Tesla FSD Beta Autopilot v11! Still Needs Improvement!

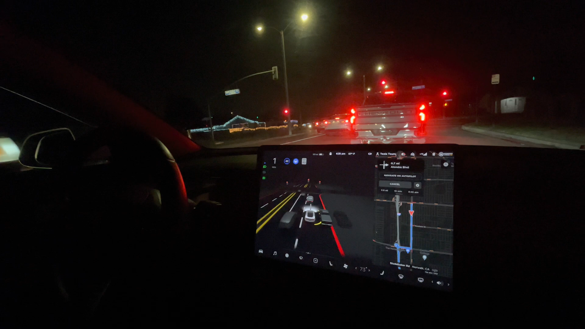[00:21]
coffee shop and it will be about a eight to nine minutes ride this is raw video i will be speaking to my experience on using full self-driving with the real life situation like car park on the street here which is common for a lot of the la county suburbs area and sometimes the vehicle does hesitate and move towards these
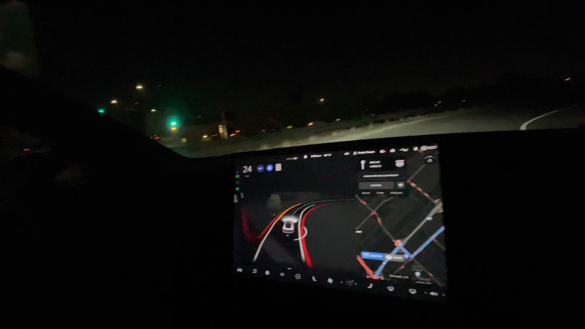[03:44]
that um it goes full speed onto this on ramp it does slow down a little bit but i would slow down a little bit more uh you can see there's the big bump um at 28 miles per hour and it you know that's that's okay but with the camera tesla tesla vision it should be able to see that bump hopefully in the future it can better calculate that um and that's something you got to keep in mind it's not going to recognize potholes especially if you're in downtown la or some parts of the city where it has really bad paved row or potholes all over the place you won't be able to avoid those so the chances of you getting
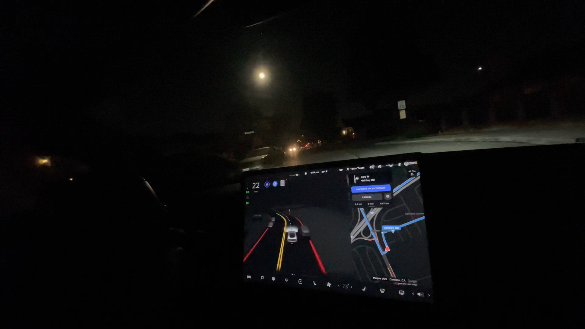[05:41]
uh of course uh tesla did not recognize it just went full speed into that turn but it did that really well it recognized that all the oncoming traffic was still far away and it was able to turn make that turn without hesitation so here's a right turn in residential area for some reason it's slowed down significantly for that pedestrian which is fine it waited for that pedestrian to get on the sidewalk before it actually moved forward so now it's making the right turn
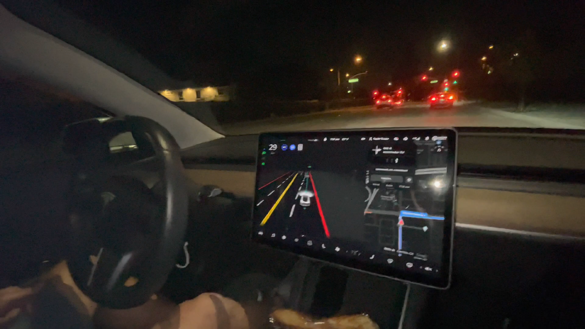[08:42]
it's a little jerky especially on on just just regular turn like this one you can see from the steering wheel movement it's slightly jerk but it's it's smooth when there's no car around it it does really